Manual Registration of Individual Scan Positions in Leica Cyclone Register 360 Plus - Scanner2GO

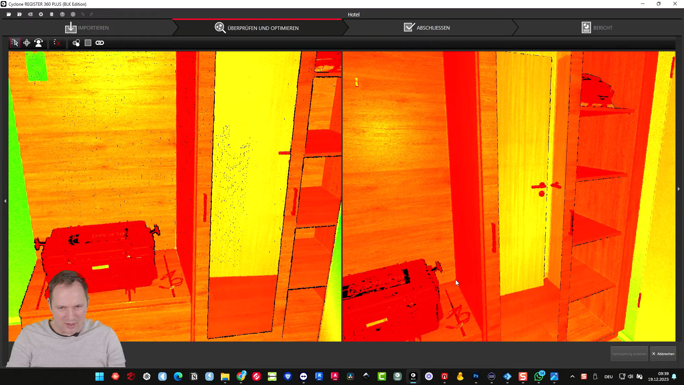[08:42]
this one and now I have three points that enough you can also pick four or five whatever you need and then you can say do the registration and you see